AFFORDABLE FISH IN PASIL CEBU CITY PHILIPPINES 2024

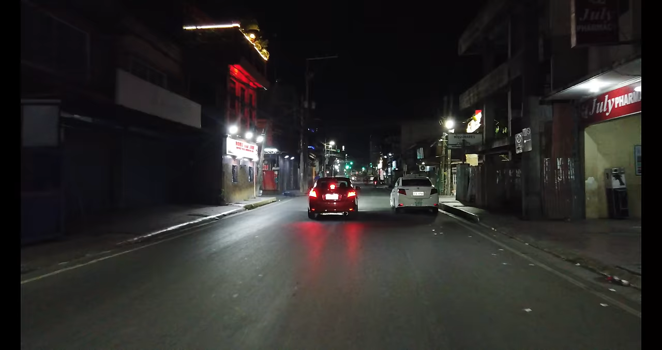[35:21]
Yan yung Barangay Pasil. Barangay Suba.
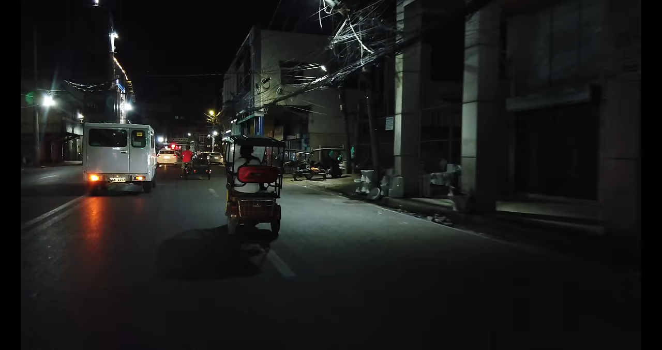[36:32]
Ito yung sitwasyon dito sa may Magallanes Street.